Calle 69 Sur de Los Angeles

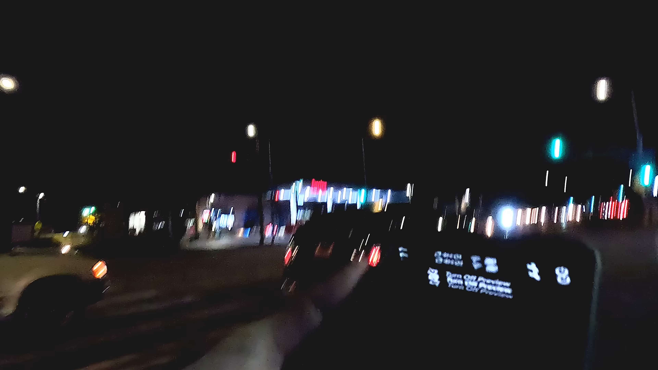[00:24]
¿Qué pasa, mis amigos? Otra vez aquí Raúl, por las calles de Los Ángeles en la noche.
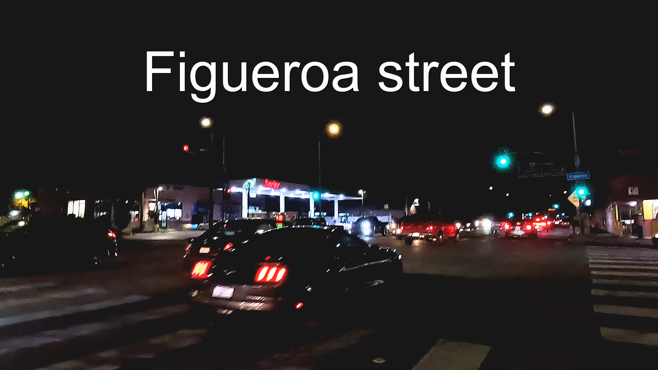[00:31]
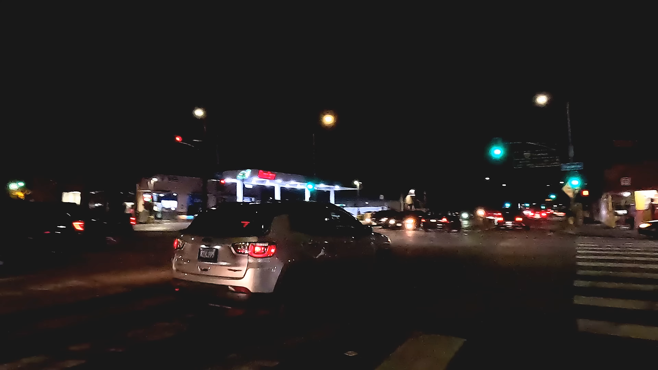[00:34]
Para aquellos que siempre andan preguntando que luego dónde ando grabando, pues miren, esa es la calle Figueroa y esta es la calle Gage,
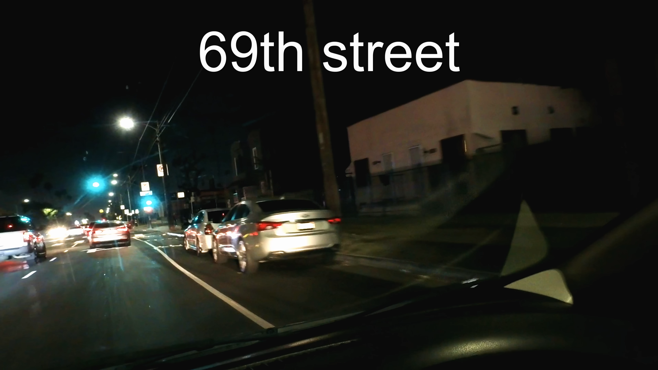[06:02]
Fue una escena muy pintoresca. Pues bueno, vamos a seguir recorriendo las calles oscuras de por aquí, pero ahora en mi carro. Ya me cansé de caminar.
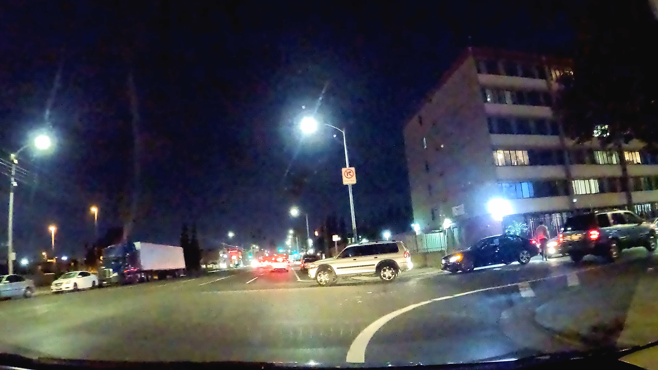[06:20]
Esos muchachos tuvieron un pequeño accidente, todo por estar embobados viendo a las muchachas. Pues mientras voy recorriendo los alrededores de la calle Figueroa, ya es hora de ponerles algo de música, amigos.